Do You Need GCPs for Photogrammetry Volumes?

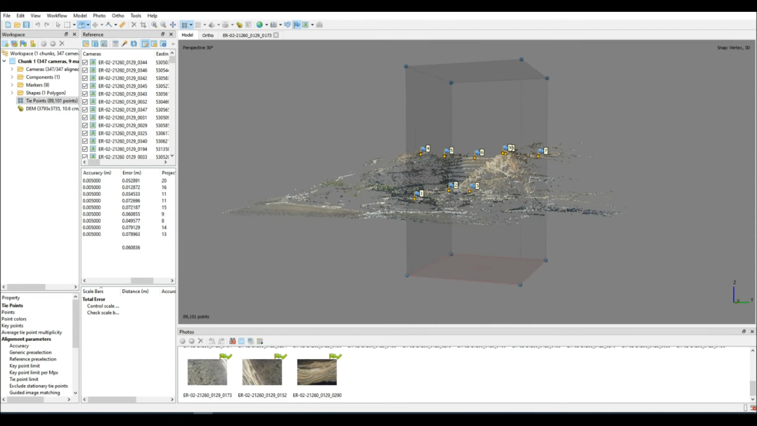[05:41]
As I said, we're using the same settings.
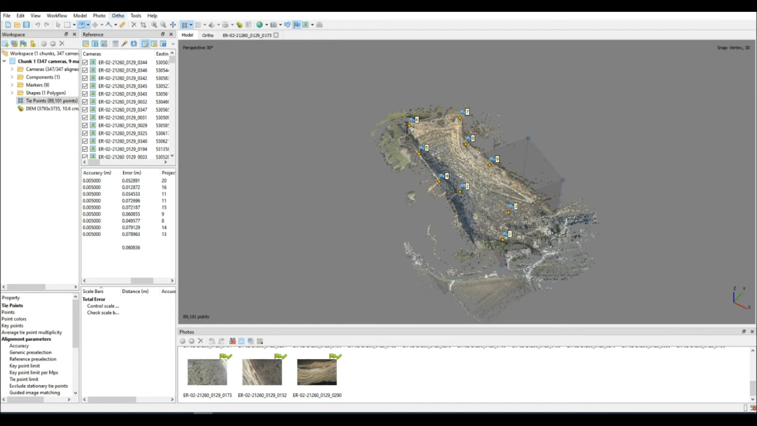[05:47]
There's no change from the original method of processing, just so that it is a fair comparison from one data set to the next. And there you go. A nice pretty dense point cloud has been created. It doesn't look very different from the first one, but we didn't expect it to anyway.
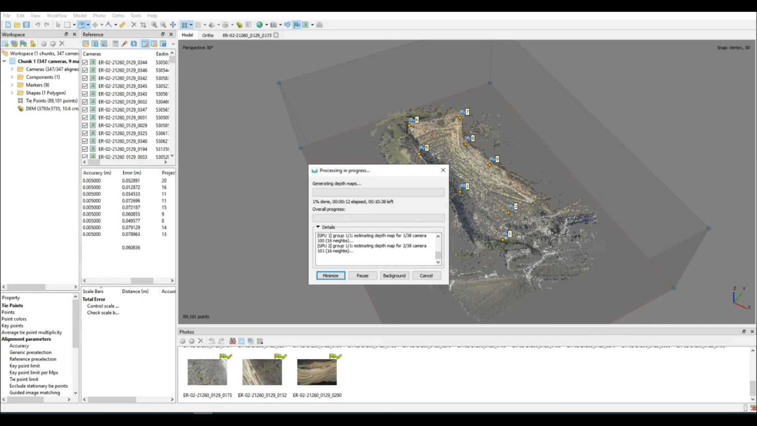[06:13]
And I'm going to go ahead and clean that up as I normally would, just because we always want good clean data.
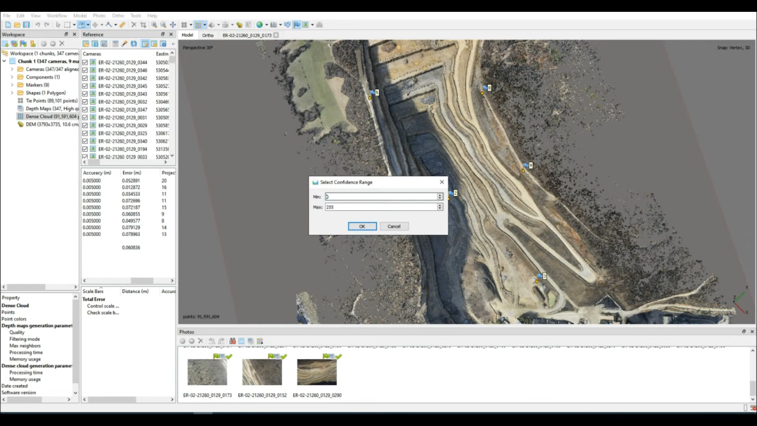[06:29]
So again, following the same procedure, now that we have cleaned the dense point cloud, we are going to resize the region just so
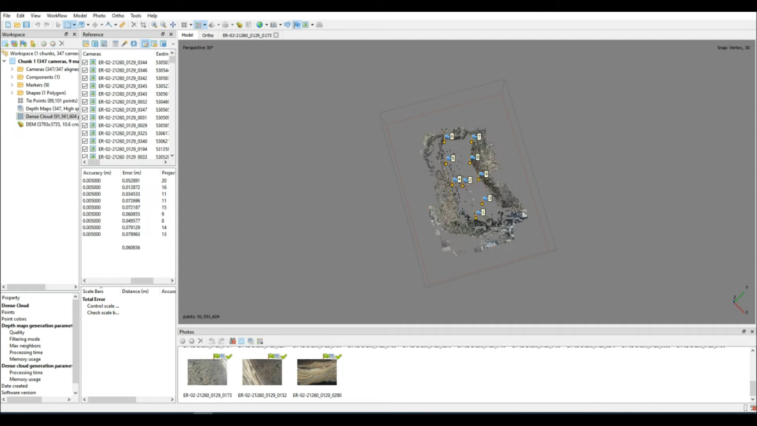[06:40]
that it speeds things along and then produce the DEM for this data set.
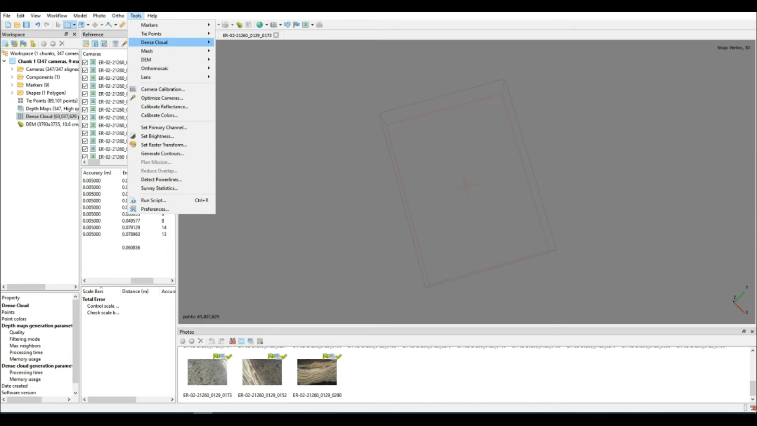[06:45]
Now we can calculate our volume once again.
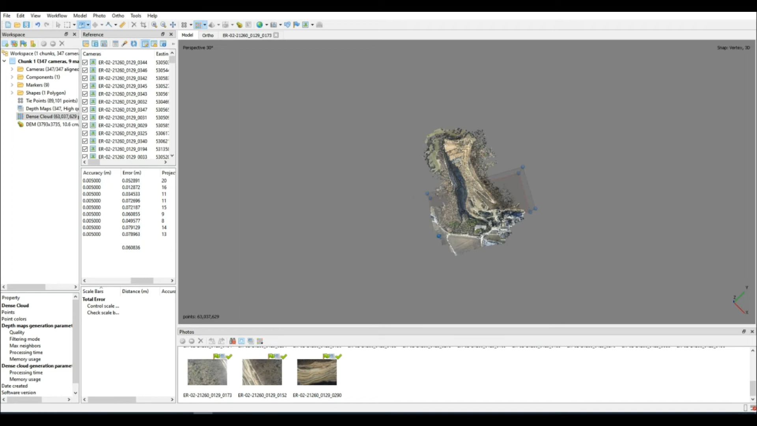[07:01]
Yes, that looks good enough for a DEM, so let's produce it. You'll see the resolution is unchanged from the first round of data processing, which is good.
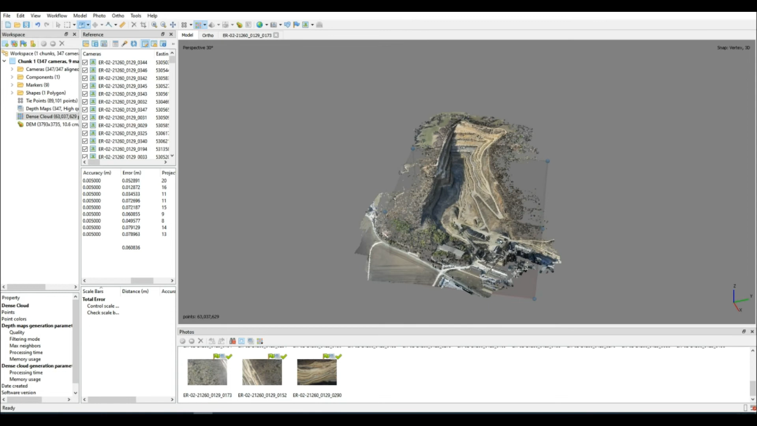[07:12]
It tells us that we don't have any large scale offsets from our original method of processing. So it looks like our methodology has treated us well, and we don't expect major differences. But let's not say too much before we have the actual results. So there you are, the DEM is produced.
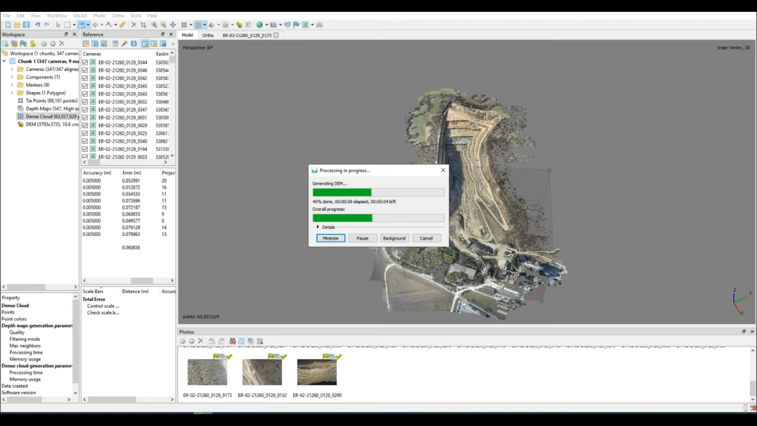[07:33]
And it's time to compute the volume. To start off, I'm going to use the exact same shape so that there can be no discrepancy.
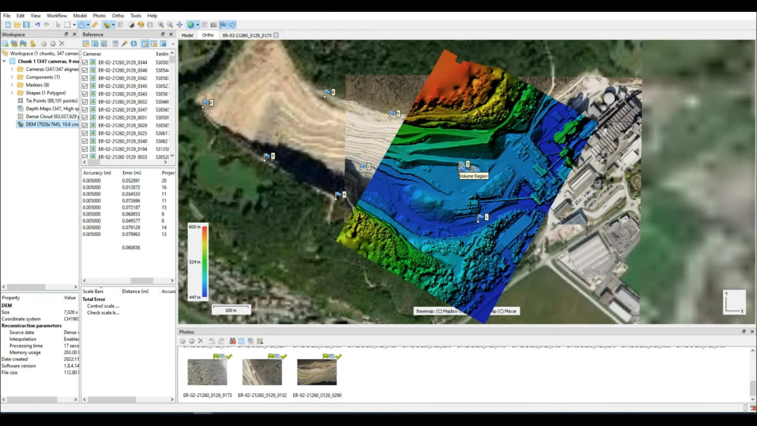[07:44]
Keep in mind that this shape was drawn on the DEM of the previous data set. So there could be Z differences if we didn't process our first data set accurately. But let's see what the actual result is in this case. Profile, of course, is going to be very similar because it is from our previous shape. But those are the results from the volume. Let's put them into Excel and let's compare.
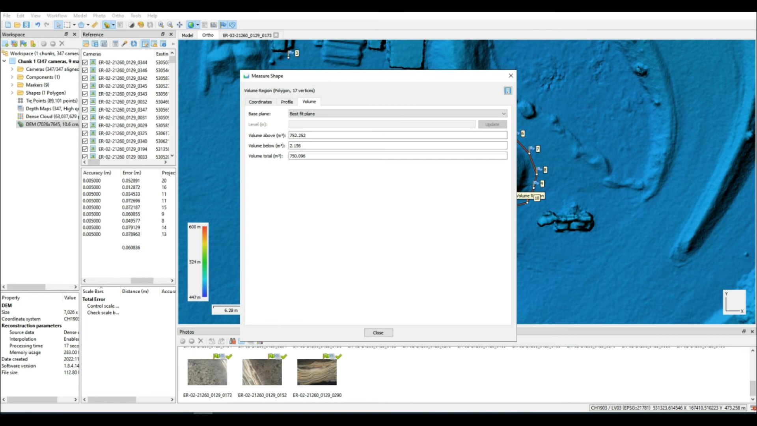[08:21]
Is there any difference when using GCPs versus not using GCPs? Excel doesn't line. If we look at the percentage that's calculated, 1.7 odd percent, a little bit under 2 percent.
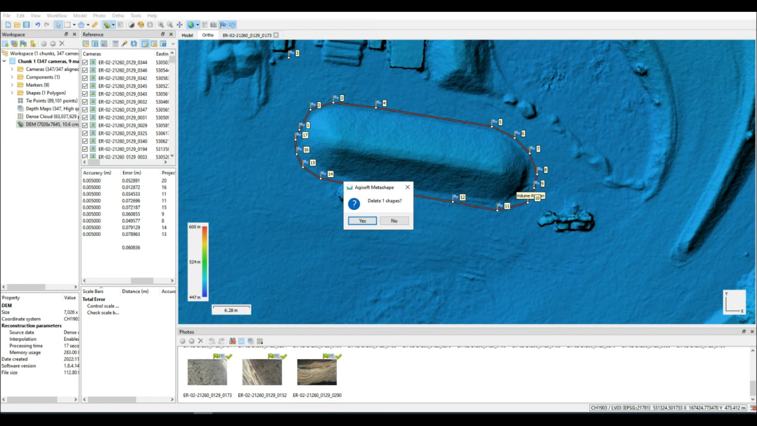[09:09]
So here I am redrawing the shape again, just trying to keep the profile as flat as possible. But what will the difference be with a new shape on a data set with GCPs? There we go. The shape is drawn. Go to measure. We view our profile. Very, very similar. Very similar.
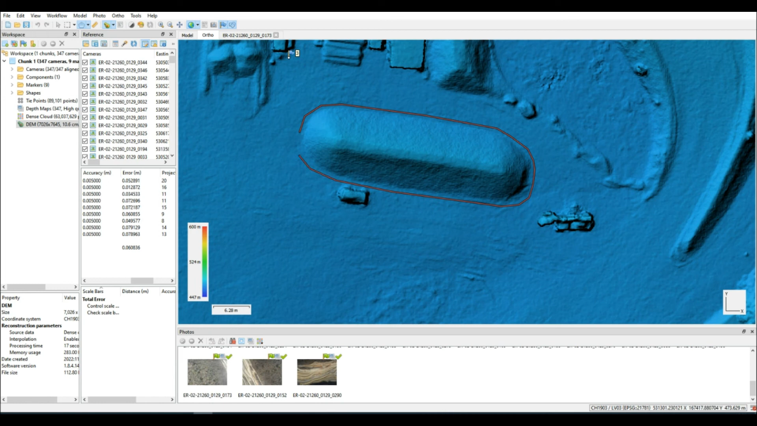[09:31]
No difference at all. And the volume. The numbers are looking quite similar as well.
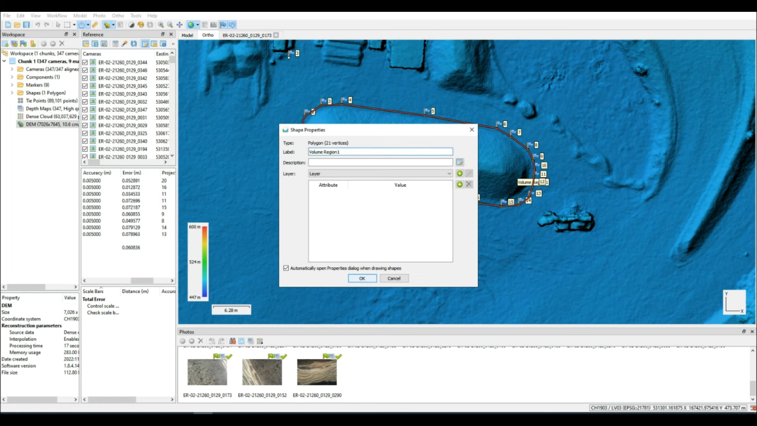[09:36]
But I'm going to translate these into Excel again and see if the value becomes any better or worse.
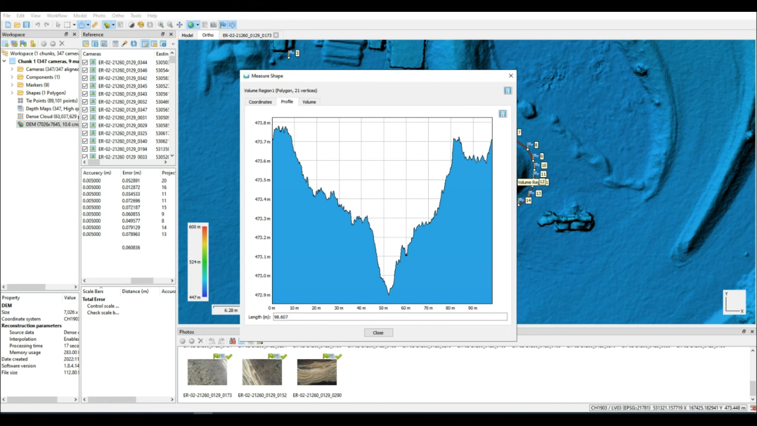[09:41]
And it's improved just over 1 percent. So there you have it. It just goes to show that so long as you process your data correctly and very carefully, GCPs will make no differences to volume calculations,